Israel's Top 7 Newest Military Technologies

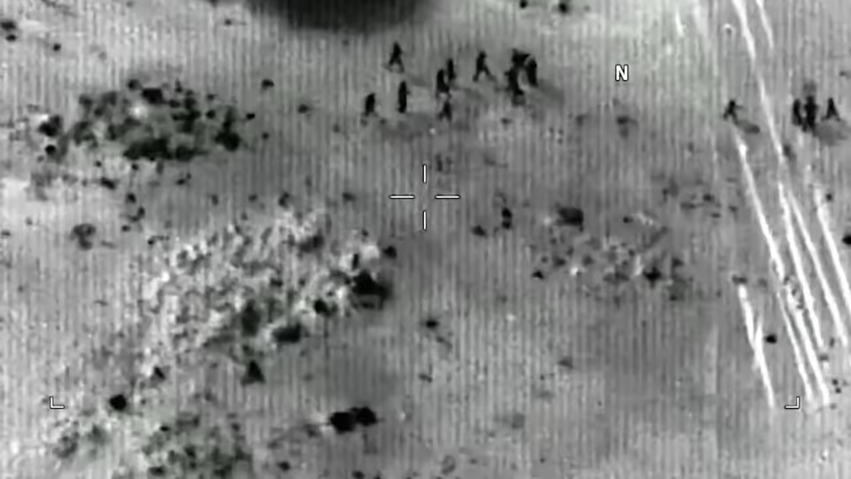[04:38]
The video it gathers can be displayed live to a battalion commander or be used for searching for terrorists and tunnels.
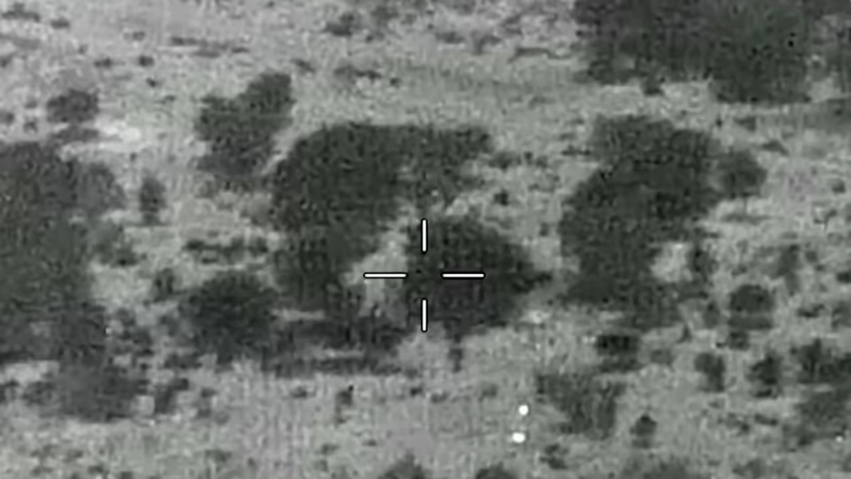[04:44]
Created by Elbit Systems,